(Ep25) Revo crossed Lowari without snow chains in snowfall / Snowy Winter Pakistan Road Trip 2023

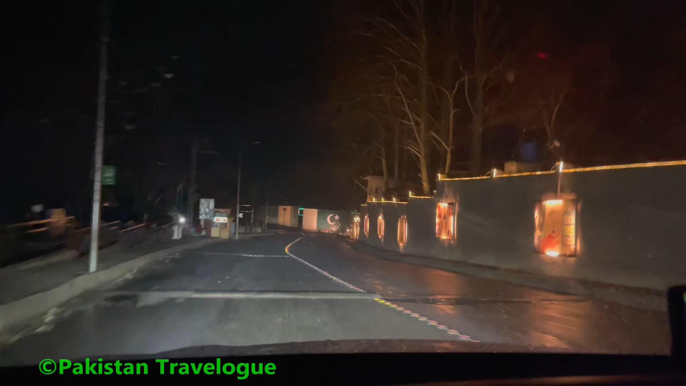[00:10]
चंदूर से चले हैं बर्फ में होते होते होते, अभी चित्राल पहुंचे हैं, बस इधर खाना खाया है, चाय पी है, और चाय पी के अब हम चल रहे हैं चित्राल से निकल रहे हैं।
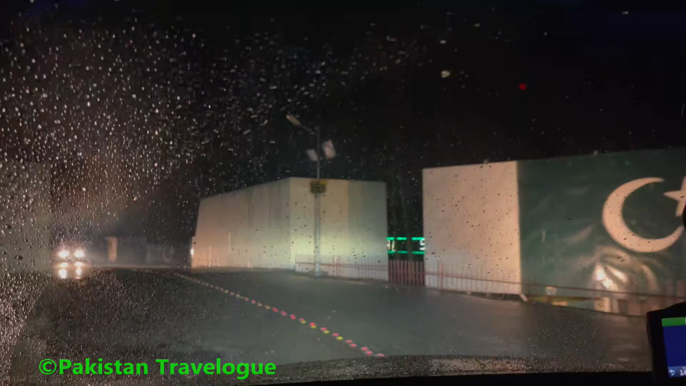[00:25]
बस चित्राल से निकल रहे हैं 9:38 जी।
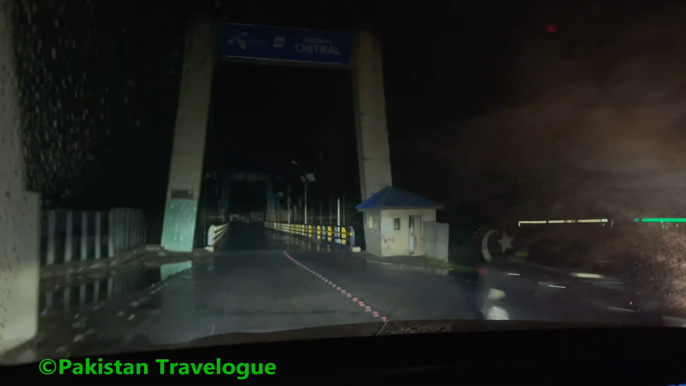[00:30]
ये चित्राल का ब्रिज, चित्राल से निकलते हैं जी।
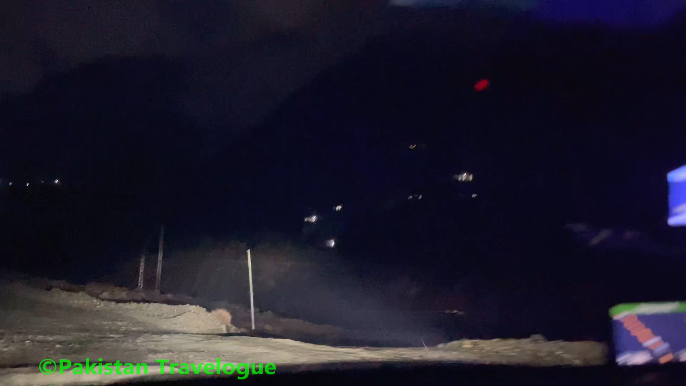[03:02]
हाँ खत्म ही नहीं होने में आ रही थी, वही तो हम कह रहे थे यार ये कब खत्म होगी जी, बर्फ ही बर्फ थी, स्नोफॉल ही नहीं खत्म होने में आ रही थी।
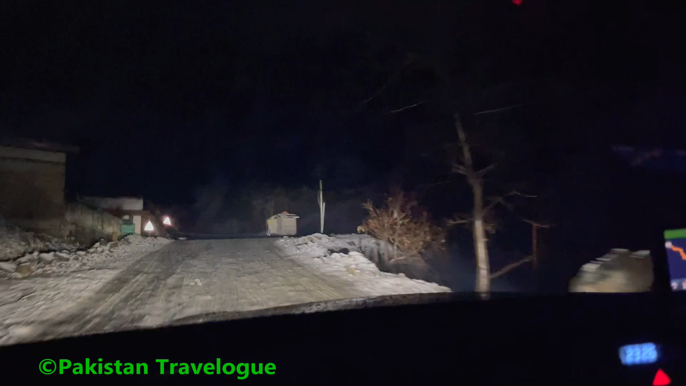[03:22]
यहाँ पे हमें लवारी के करीब बर्फ जो है वो रास्ते में मिल रही है, जो कच्चा था ना इसको बस बर्फ थी, यहीं से कर लें छोड़ दो बस चढ़ाई आगे। ये बाहर का व्यू है, आसमान तो क्लियर है अभी ना, आसमान तो क्लियर है लेकिन बर्फ पड़ी हुई है ना जी।
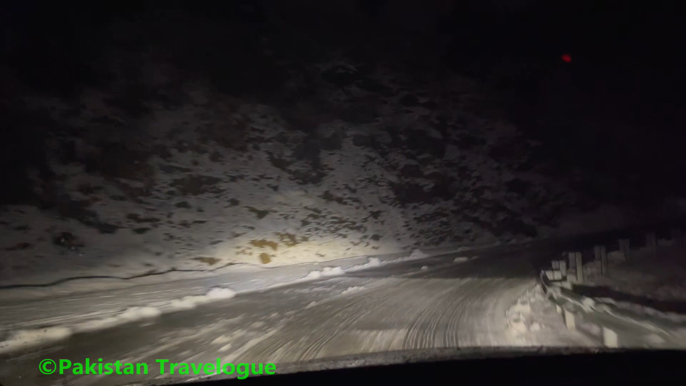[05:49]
ये बहुत स्लिपरी मोड़ है यहाँ का,
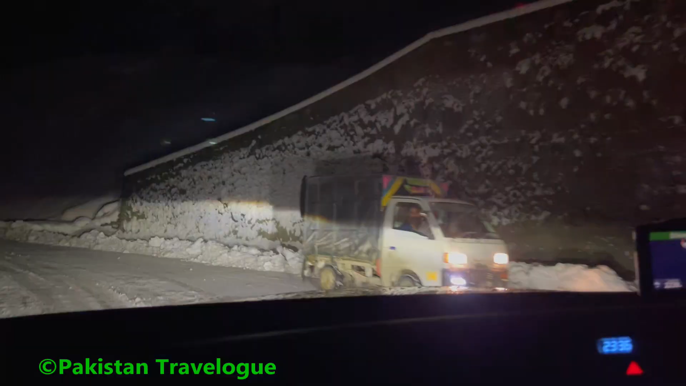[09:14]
लवारी क्रॉस कर रहे हैं हम लोग,
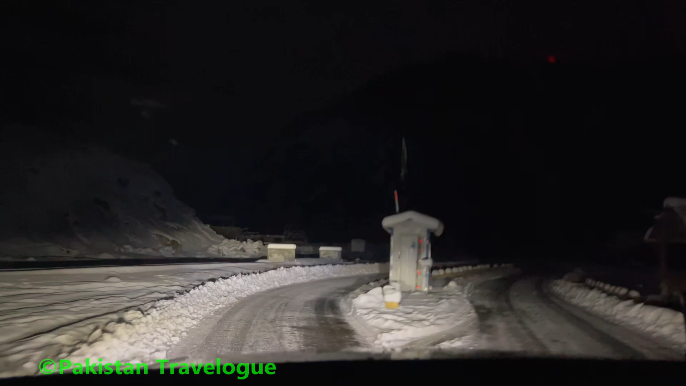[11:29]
जो साइड पर करके ना मशीन चला के इन्होंने रास्ता बनाया हुआ जी।
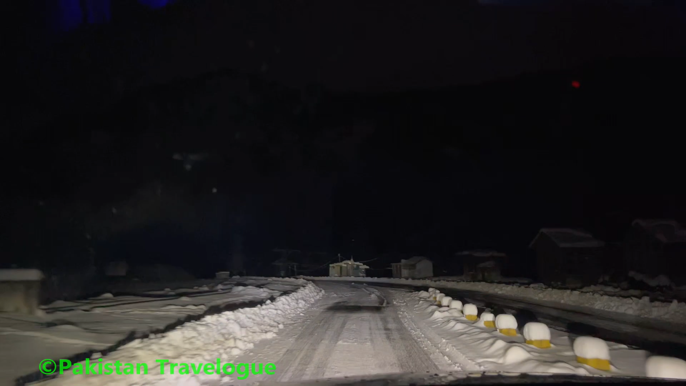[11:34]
हाँ बर्फ पड़ी है, बर्फ अच्छी खासी यहाँ पे पड़ी हुई
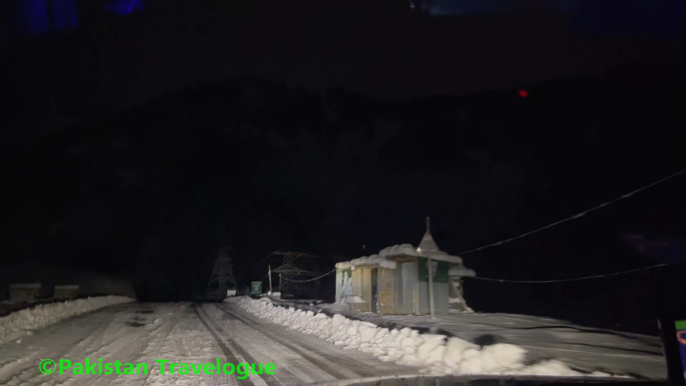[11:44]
है। यहाँ पे मशीनें रखी हुई है ना जी, यहाँ पे वही मैं कह रहा हूँ कि काम ये करते हैं यहाँ पे, लवारी ओपन रखते हैं।
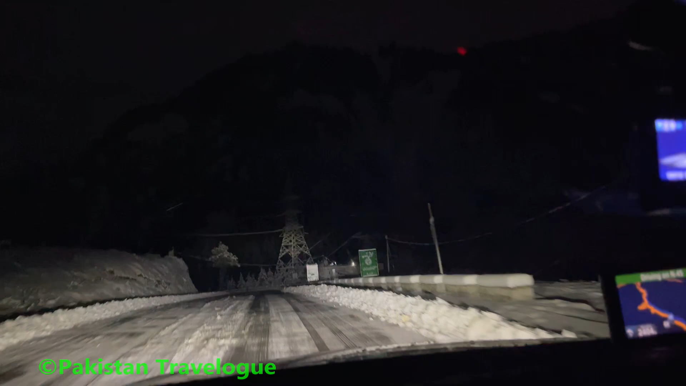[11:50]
बर्फ पड़ती है देखें दोनों साइड पे, इतना ही ह्यूज अमाउंट साइड पे करके जी तो खोल देते हैं रखा होगा।
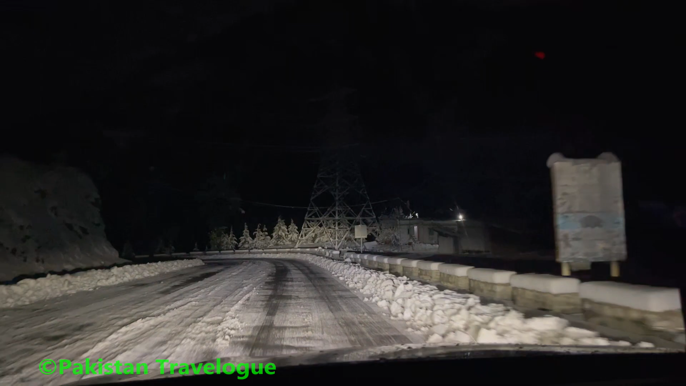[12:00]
अब तो नीचे उतरना है, नीचे उतरते हैं। ट्रक भी खड़ा है वहीं ऊपर से बर्फ में भरा हुआ है
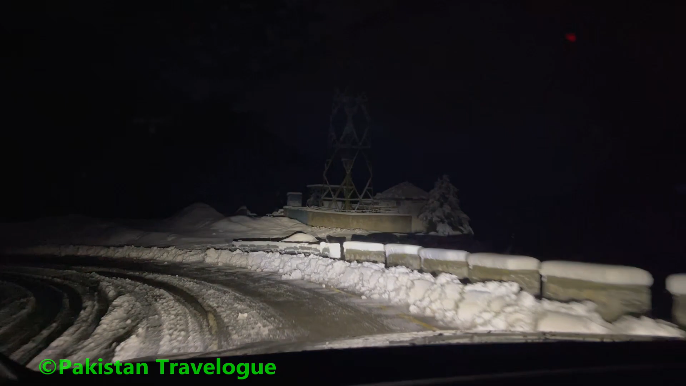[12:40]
जा रहे हैं हम लोग, हल्की हल्की पड़ भी रही है बर्फ अभी, और पड़ी हुई भी है पहले की लार्ज अमाउंट में, इसको क्रॉस करते हुए हम जा रहे हैं। इधर तो ज़्यादा साफ का ट्रैक मैंने इसलिए इधर 253 और ये आ गया है सवाद मोटरवे।